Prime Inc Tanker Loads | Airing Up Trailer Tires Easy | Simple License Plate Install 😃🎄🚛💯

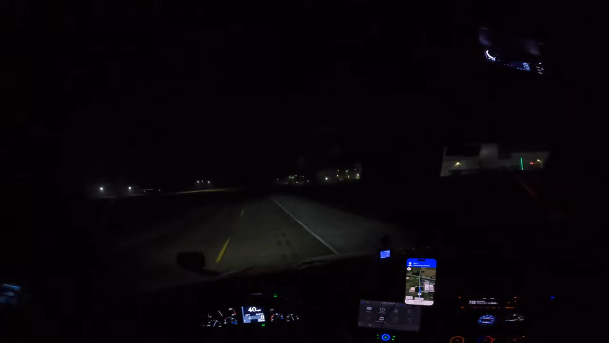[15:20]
we are pulling up to mars pet care in mattoon illinois uh now this place is a drop and hook hopefully they have an empty trailer for me i gotta stop and
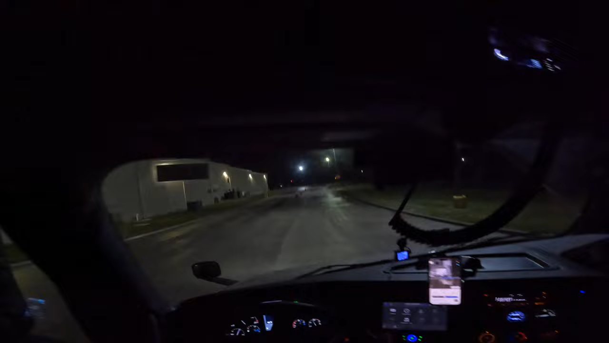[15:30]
there's a call box over here on the right i'm gonna i gotta call them before they'll open
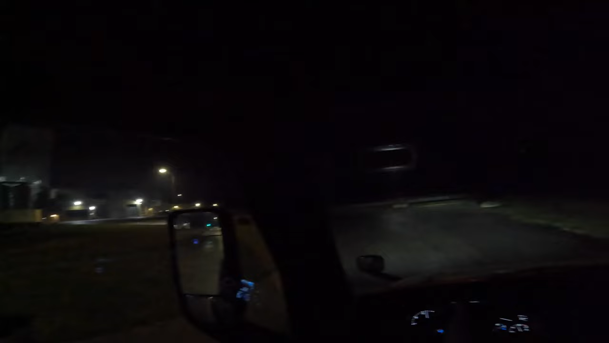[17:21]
gonna find out we're gonna find out right now
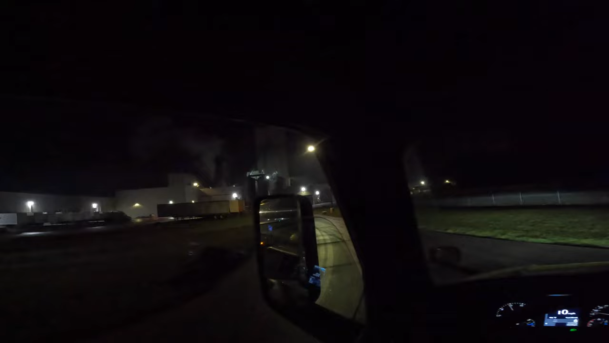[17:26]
hoping one of these trailers over here is going to be empty
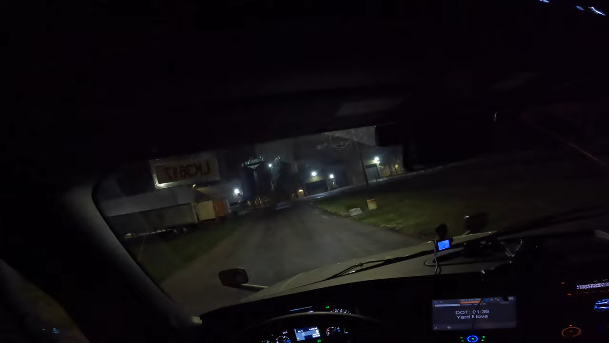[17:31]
the only thing i like about this place is they can never tell me if they got an empty trailer exactly i have to go around and search